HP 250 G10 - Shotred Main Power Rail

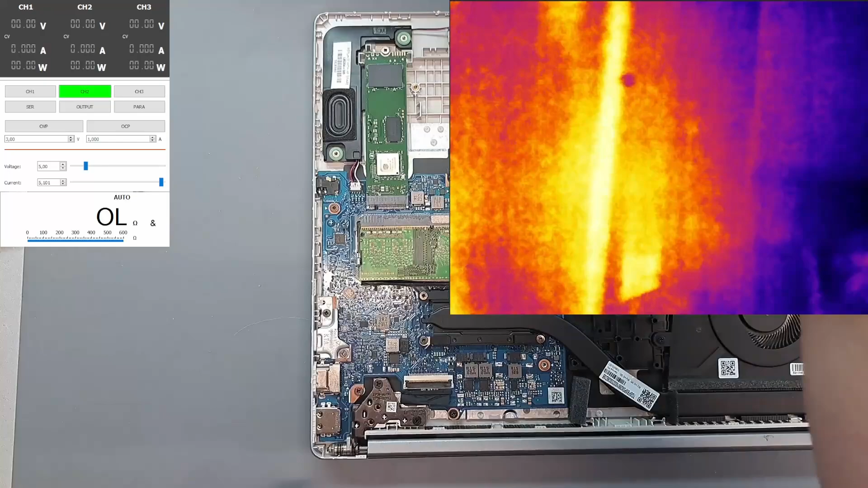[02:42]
we're gonna go second channel voltage 0.8 0.8 current 3 amps and i'm gonna poke it here yeah where we tested
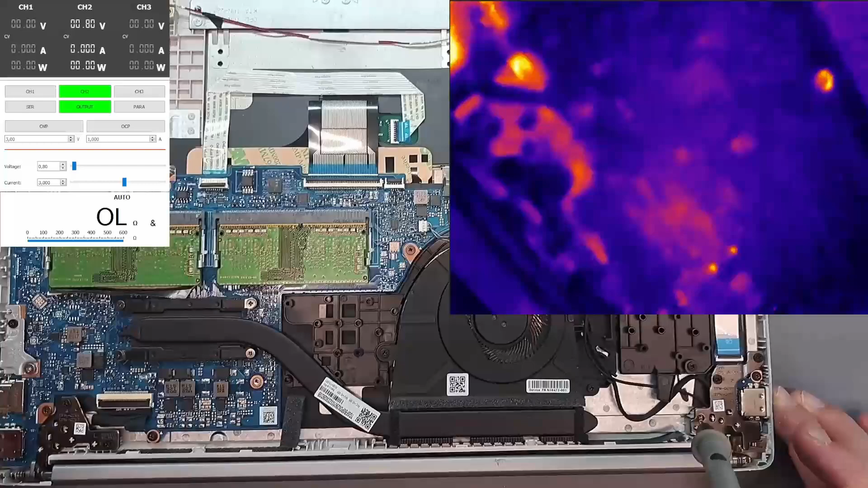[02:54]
okay let's go here you see it i could be a capacitor huh yeah let's let's put the macro lens